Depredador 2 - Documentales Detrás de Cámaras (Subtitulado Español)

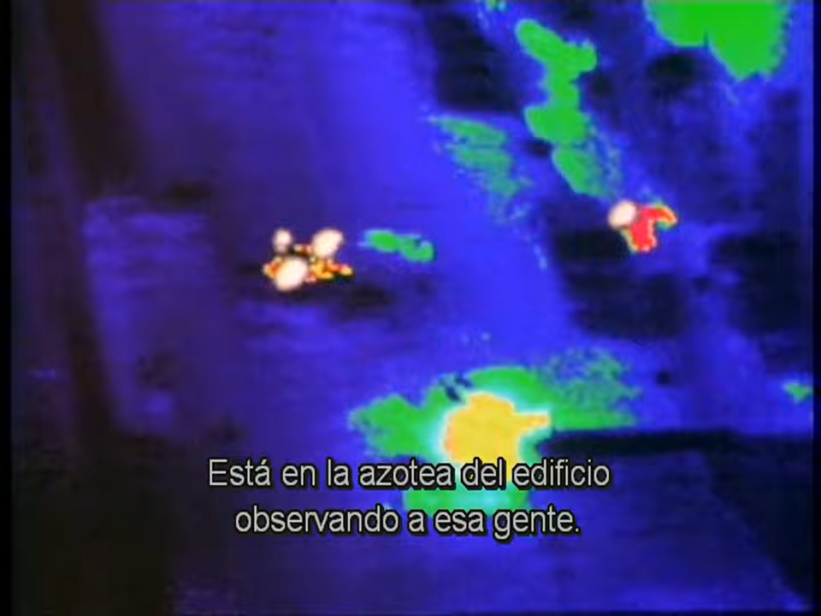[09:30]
And he's sitting up here on the roof of this building, looking down on these people.
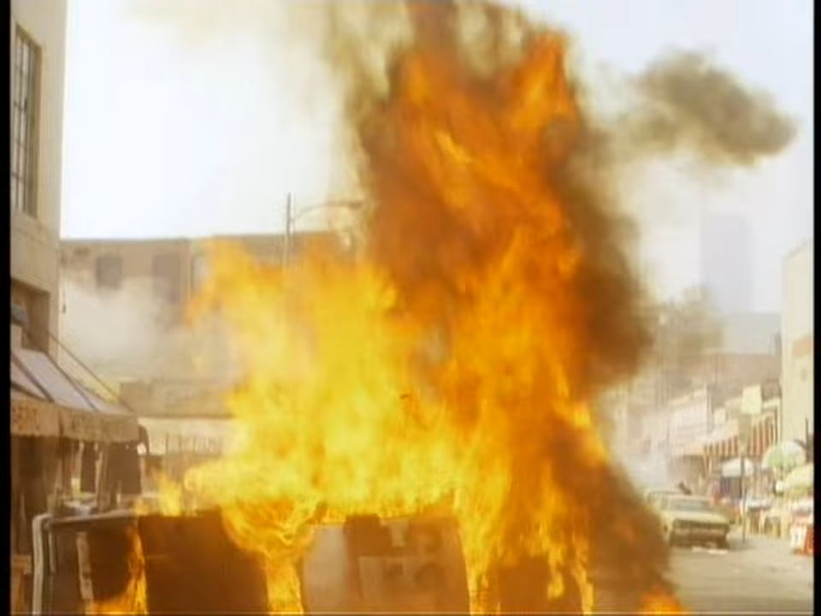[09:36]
This is the thermographic camera that we just saw on the roof.
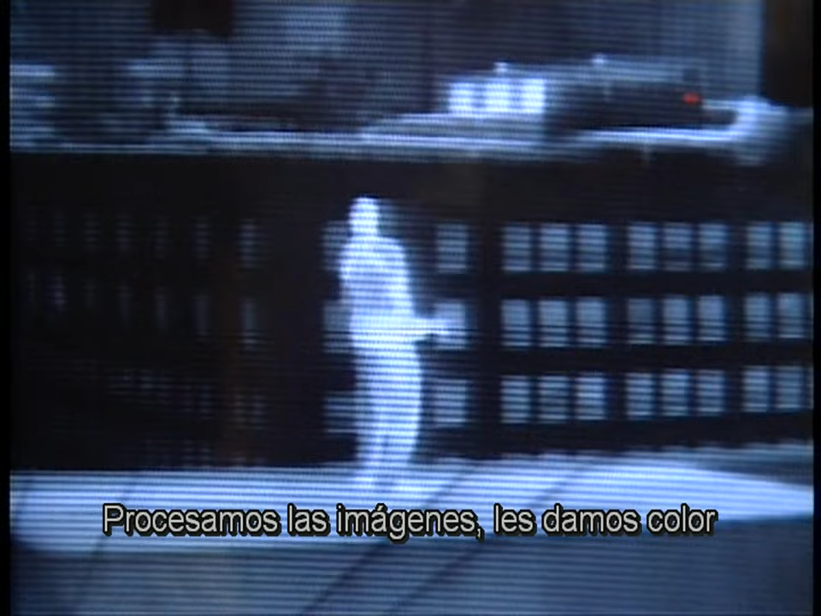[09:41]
What we do with this imagery, we process it,
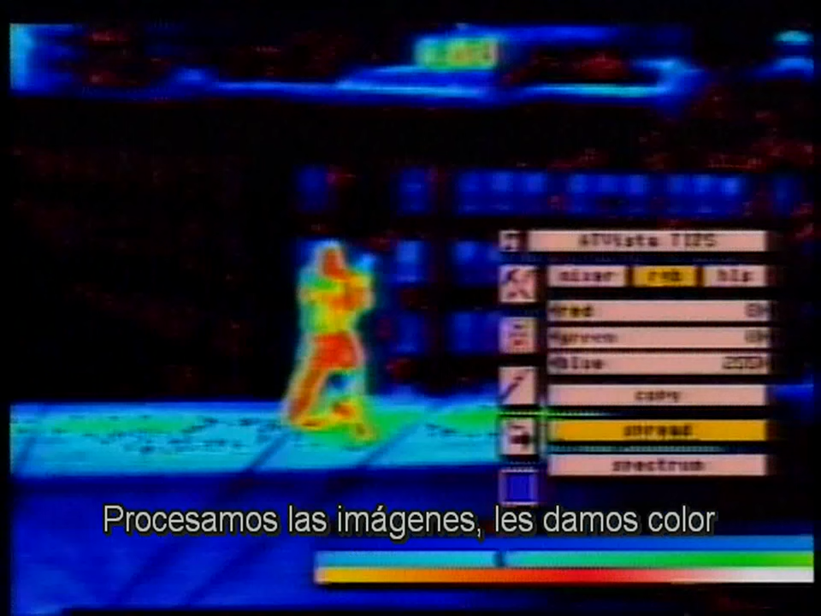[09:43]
we colorize it, and we put it back to film to show you the predator's point of view.